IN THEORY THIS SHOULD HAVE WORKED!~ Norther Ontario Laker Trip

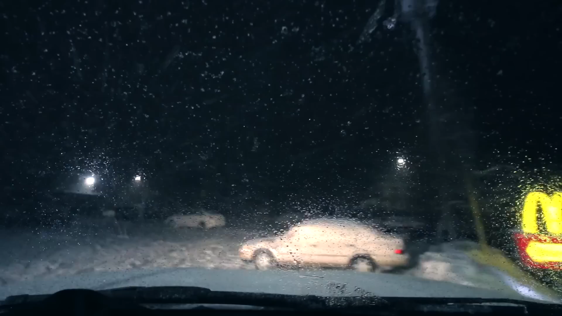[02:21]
We made it to Bancroft. We just picked up some McDonald's.